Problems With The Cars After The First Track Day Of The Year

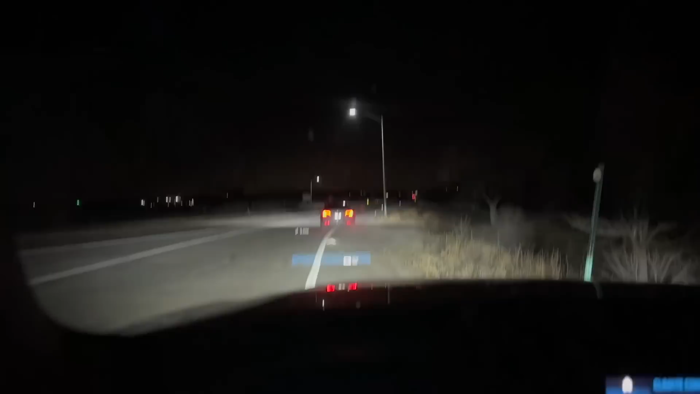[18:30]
all right we're all good drew's wide open throttle he did not even test to make sure it was bolted he just sent it and